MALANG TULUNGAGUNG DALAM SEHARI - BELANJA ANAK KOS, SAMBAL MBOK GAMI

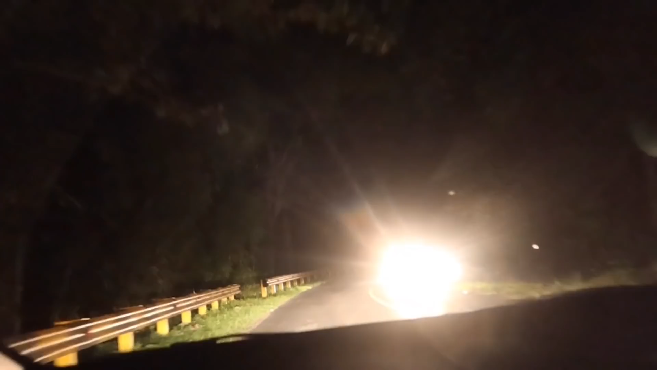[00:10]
jangan gak ada lampu penerangannya Ya Allah sih lo Kan, ya Allah gelap banget Mel Masya Allah
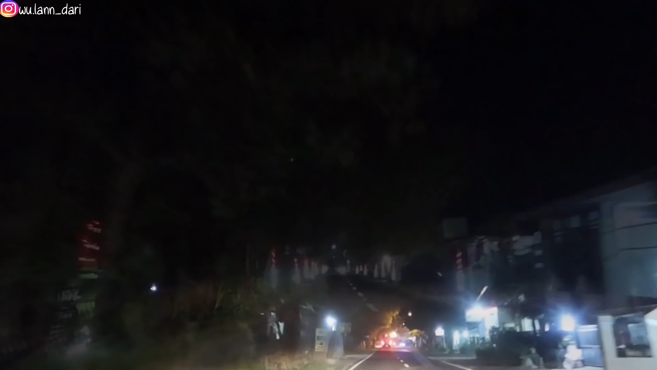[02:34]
Jadi kalau pagi Itu jalanan masih sepi ya Ini arus balik kita Mel Ikut orang-orang Arus balik Ke kota Malang
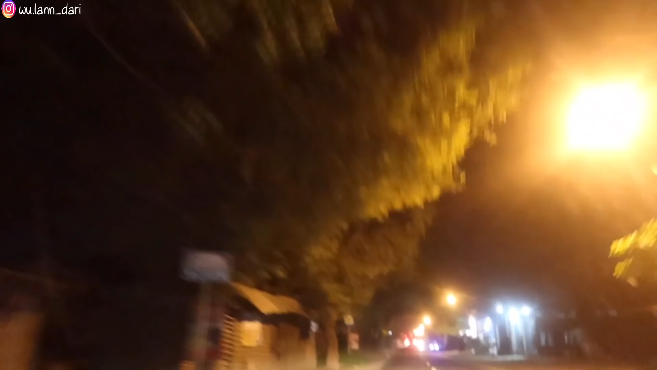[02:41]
Tiga pagi Enak kalau berangkat pagi Gini sepi ya Kalau kemarin gitu Tengah hari Atau siang gitu Woy Macet
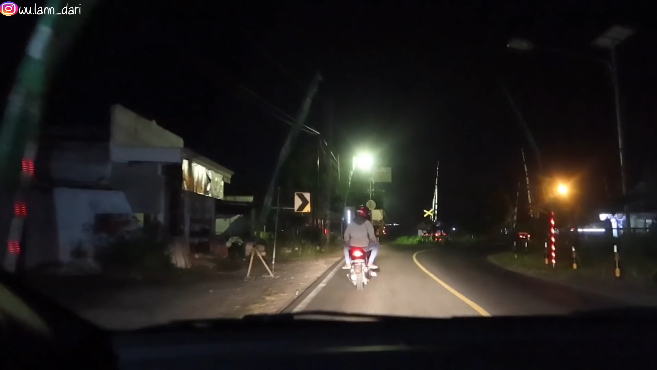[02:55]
Kok ada yang naik motor ya Pagi-pagi Apa mereka arus balik juga Ke Malang Mel Tuh ada yang naik motor Gak dingin ya
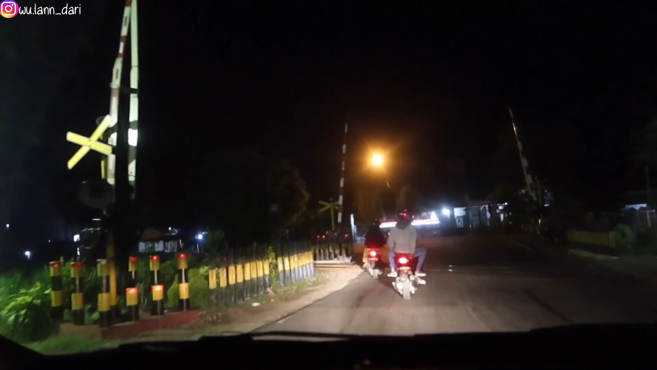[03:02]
Ini kota Blitar Setelah satu jam perjalanan Mungkin sampai di Malang Tiga jaman ya
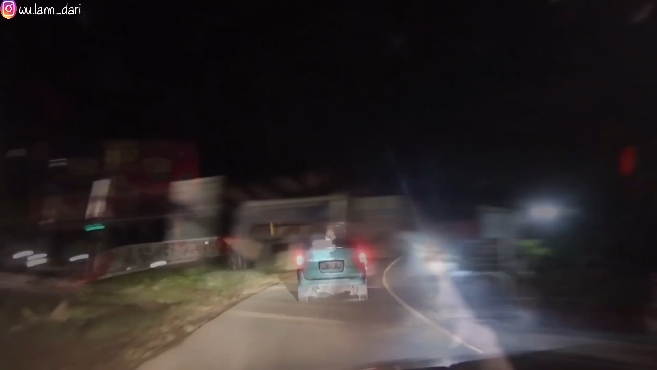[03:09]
Udah Tingungan tajam Gak ada lampu Masya Allah Ini
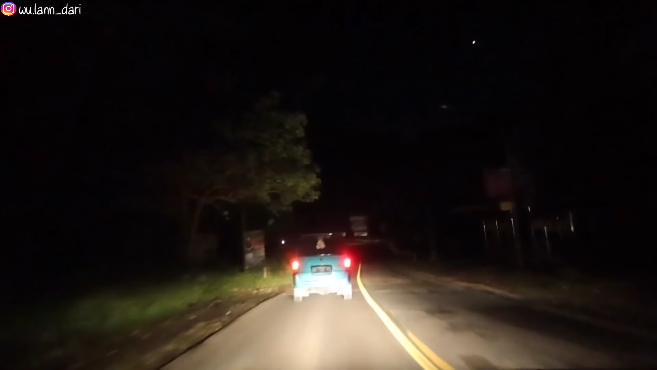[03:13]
menikung Ke kanan Ke kiri Naik Turun Mel Apa yang ada Cafe-nya di atas Itu Mel Kita sudah sampai Sengik ikut Kita beli Ubi Bici lembuigung
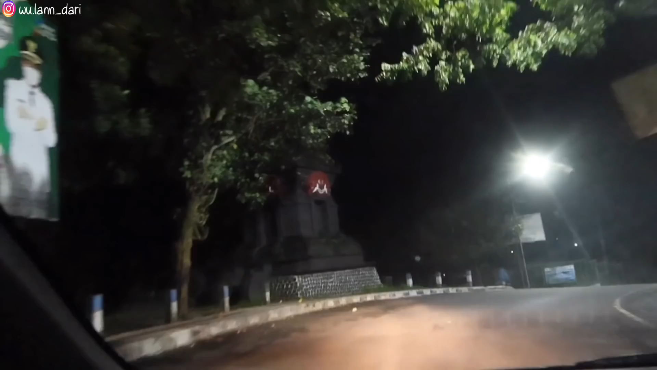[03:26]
Nah depan ini adalah Paduk lahornya Saya pikir gak bayar Romel
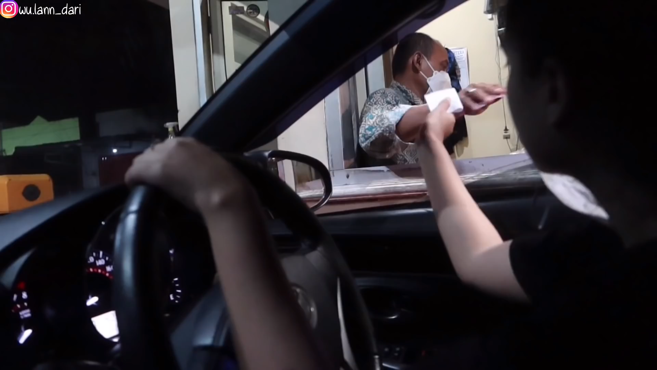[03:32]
Ternyata Buka 24 jam
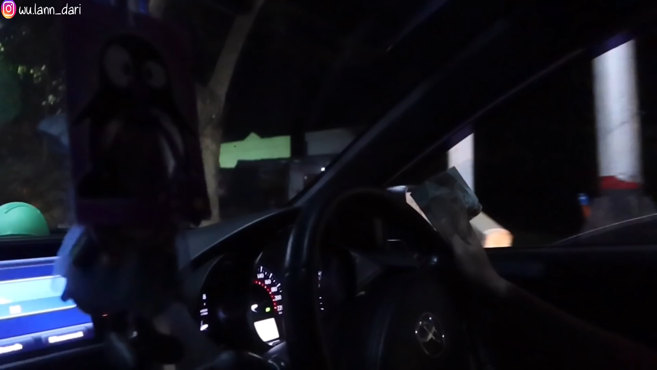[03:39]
Kita lewat pasar Jam 4.34 Orang pada belanja sayur
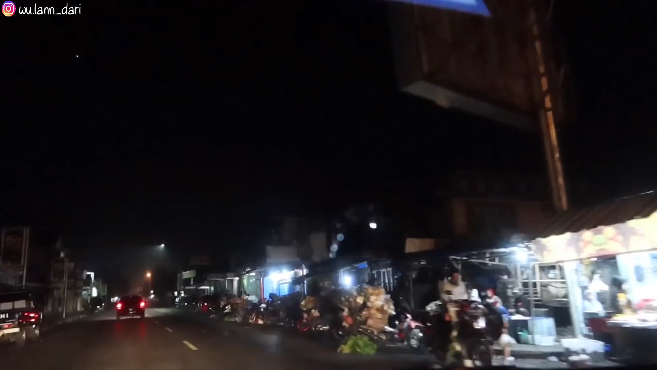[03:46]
Kakinya Kakinya naik satu Masya Allah
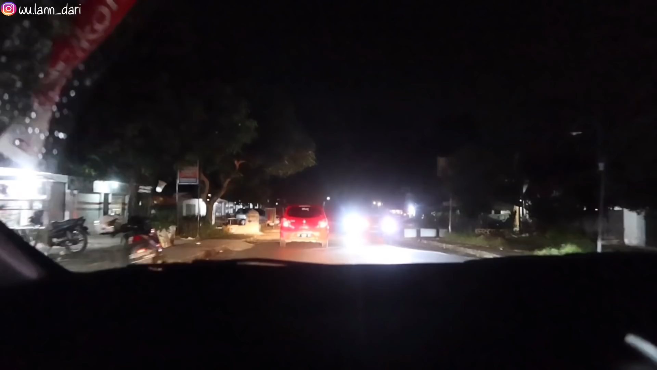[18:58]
shortcut disini ya jadi kami tadi
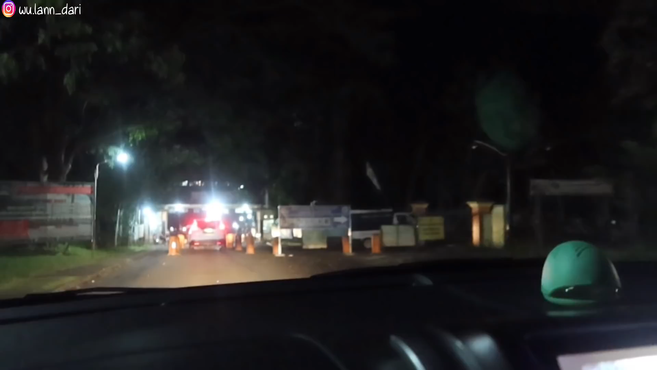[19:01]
pagi lalu sini baliknya juga lalu sini lagi tarif
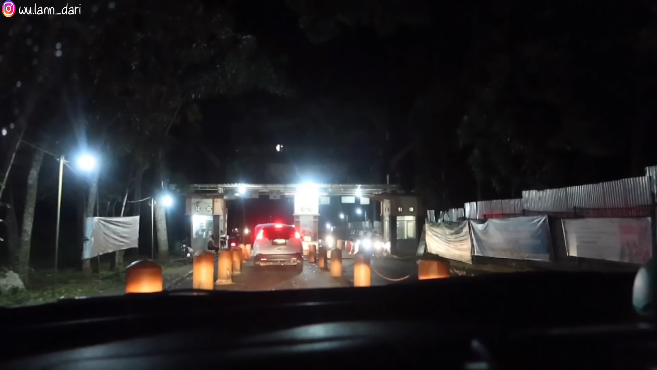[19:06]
masuknya 3030 sen kalau roda 2 seribu seribu
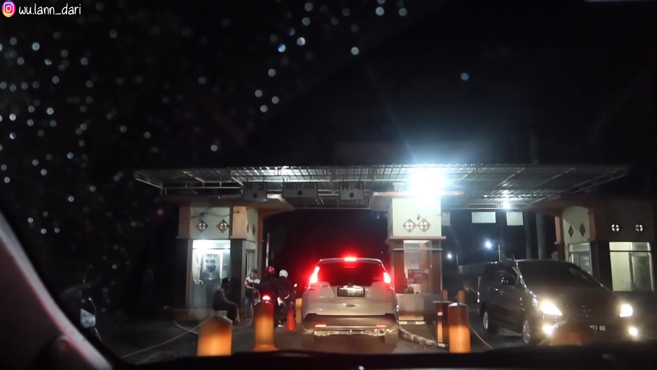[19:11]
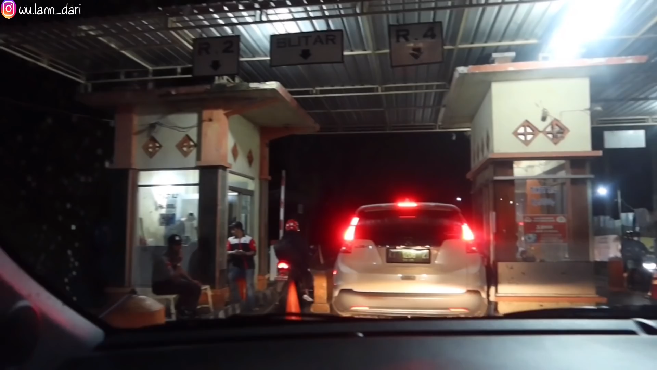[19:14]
roda 4 3 ribu kalau roda 3 berapa?
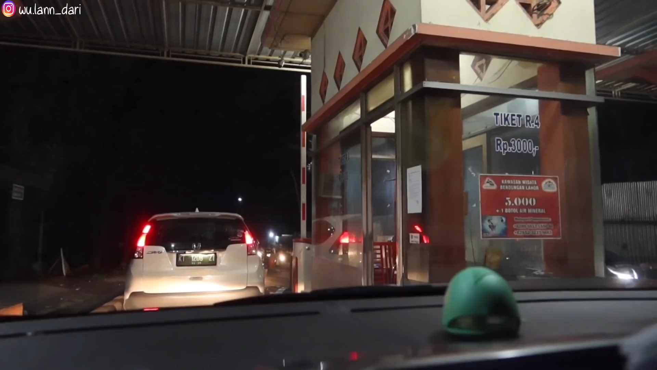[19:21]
roda 3 2 ribu beca oh masnya lain
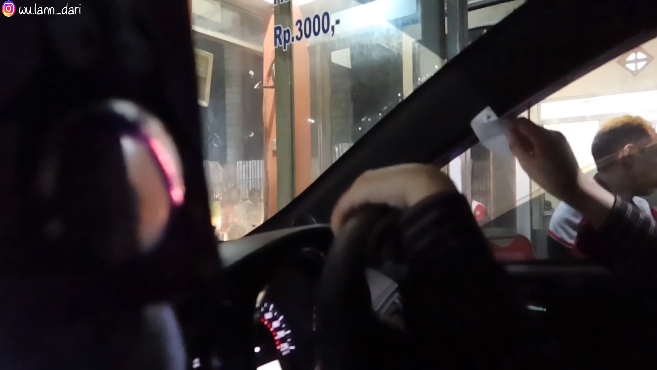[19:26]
lahor telur amin ini re
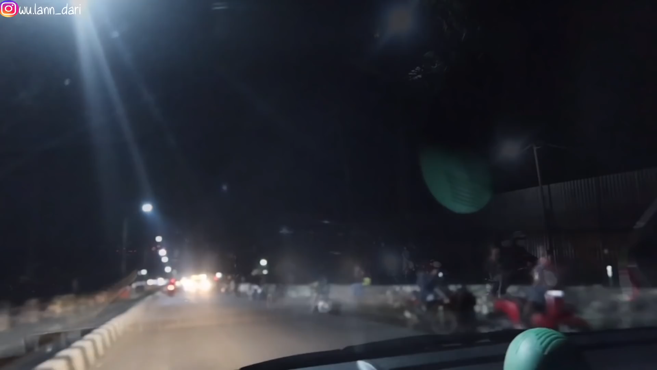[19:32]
terus mereka itu ngapain pada berdiri-diri di pinggir-pinggir gitu ngapain menikmati waduk di malam hari apa mancing banyak banget guys tuh pada duduk-duduk berwisata motornya pun di parker di pinggir jalan ya Allah ramai nih re ngarep iku re kayak pasar malam
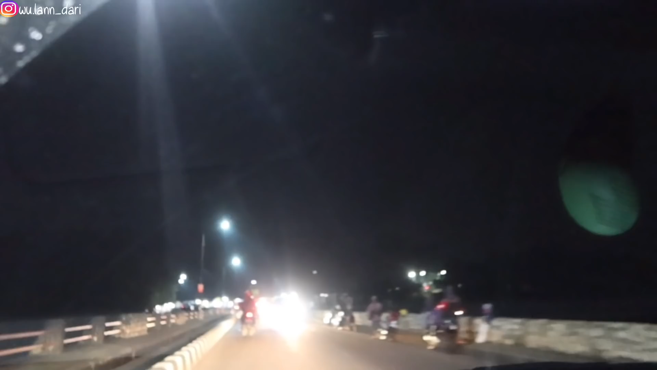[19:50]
ya ya ampun gue lihat makanan ya
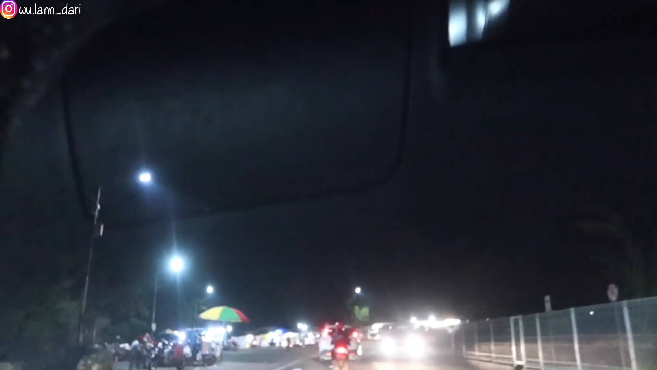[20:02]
cilok-cilok ya ampun rame banget orang jualan banyak loh tuh ini kayak rest area gitu loh agak susah medannya
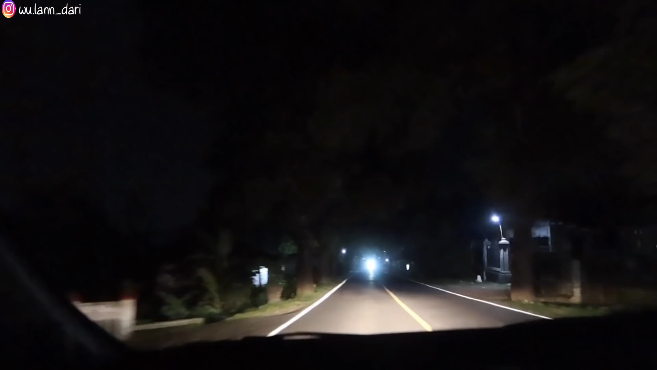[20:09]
pelan ya Mel gue laporan gak ada lampu penerangannya ya Allah silau kan ya Allah gelap banget Mel masya Allah pelan ya ya ampun kummel Mbak Milanya belum mandi ya podo amar